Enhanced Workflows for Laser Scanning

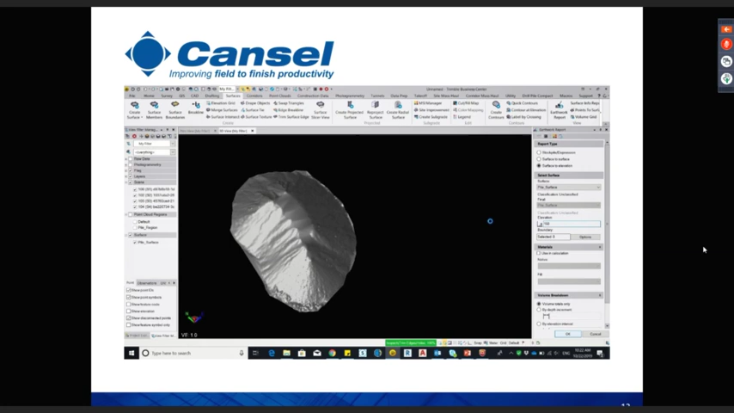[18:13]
okay so we run the volume calc very quickly come up with
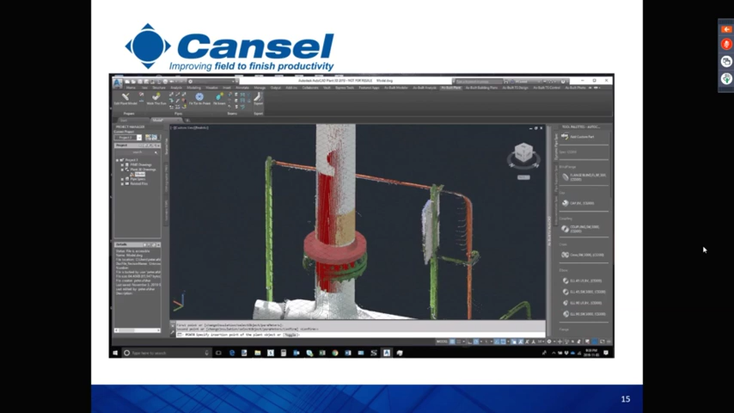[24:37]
flange is inserted so the user can toggle back and forth between the front and back face again it depends on the view the the quality of the data so usually we try to have uh only the point cloud and nothing in the background so we make sure we we click on the foreground
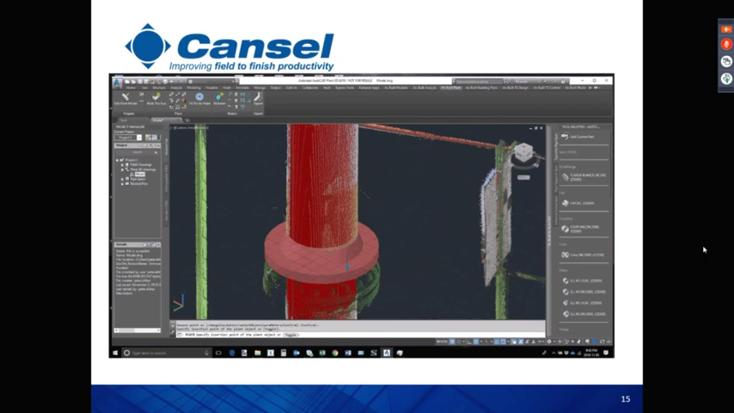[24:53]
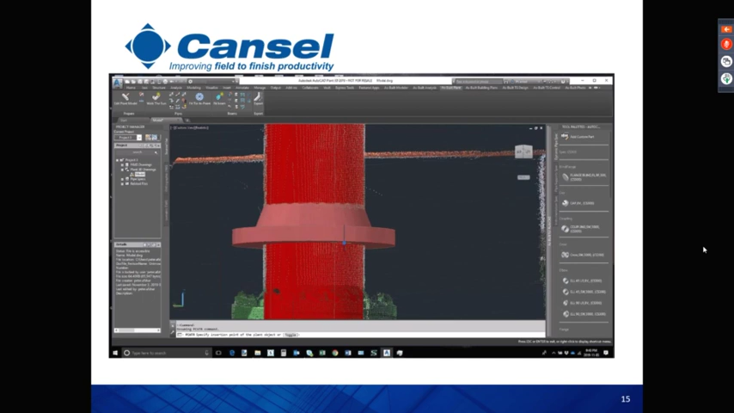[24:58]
pipe excuse me and you see right now we can toggle the visibility uh i hopefully could see um the
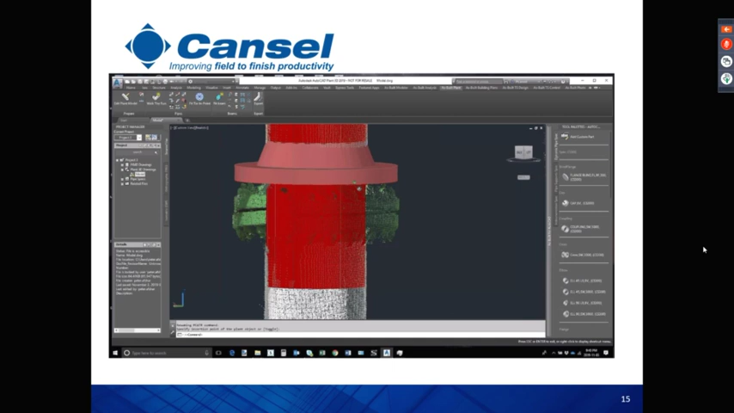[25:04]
red line was showing that we are going to insert the flange from the front face so
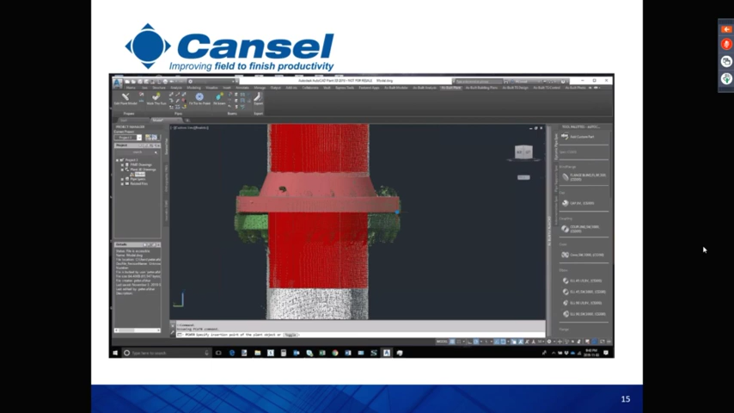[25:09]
once the user clicks the software is going to jump to the next part which is also back-to-back
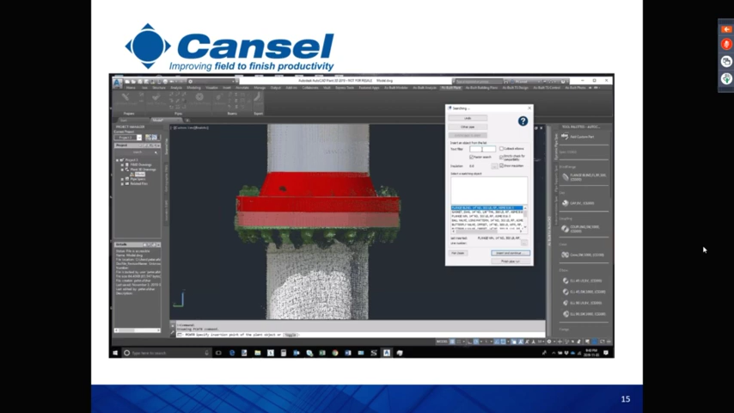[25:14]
flange so this is going to be done uh automatically again
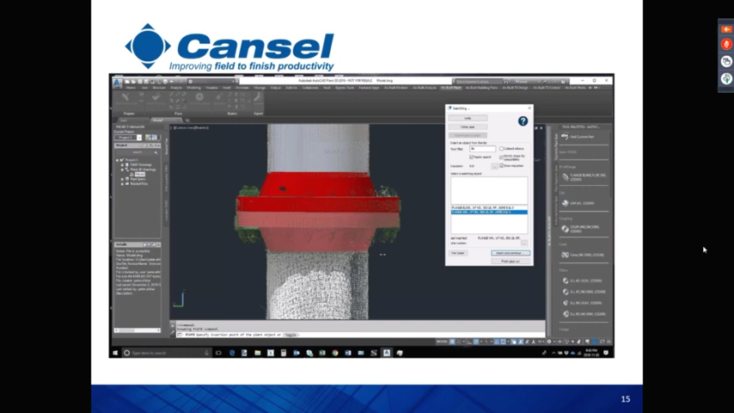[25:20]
um as we keep going the software is going to uh predict the next element you go to the list uh either it's a reducer
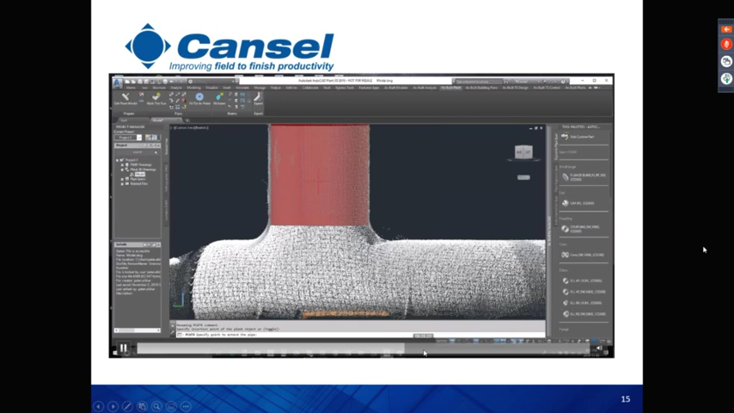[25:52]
spot and we don't care at this point if you see some deviation in the
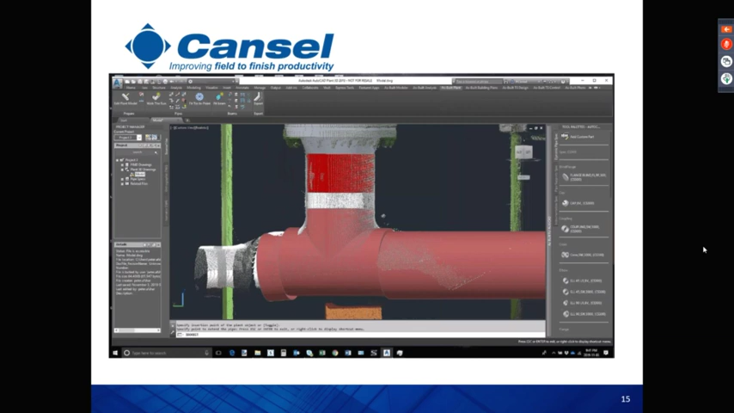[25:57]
modeling because in the next step we're going to constrain uh the modeling and we're going to constrain
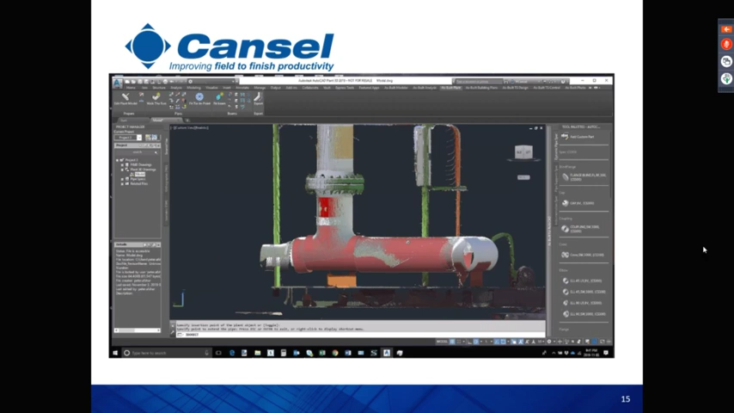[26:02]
the whole pipe around before uh exporting it in into autocad so if you just skip
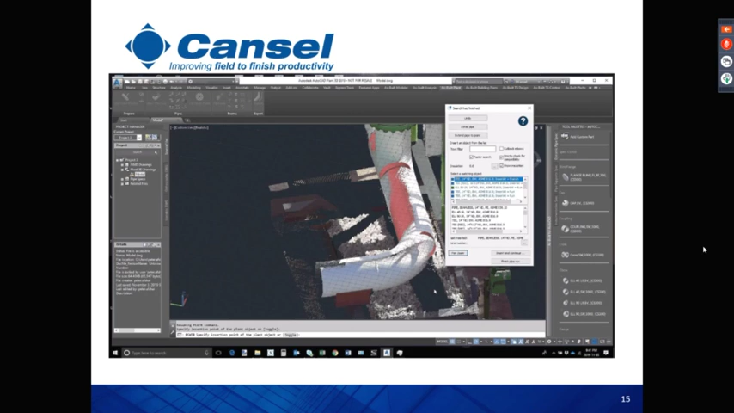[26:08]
this part we can also after
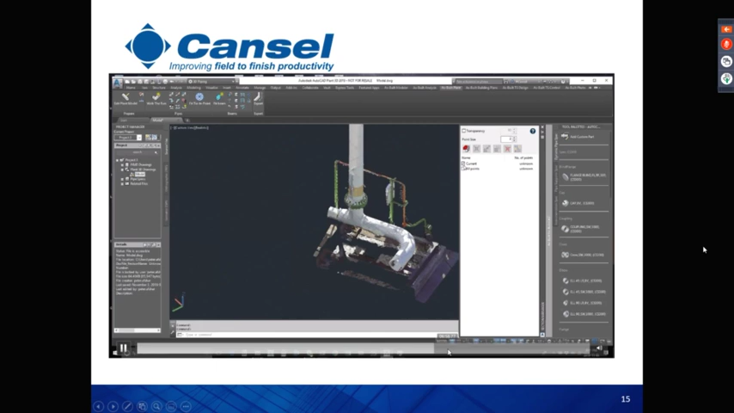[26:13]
we have done with the whole run we can turn off the point cloud and visualize only uh the modeling and as i mentioned you might see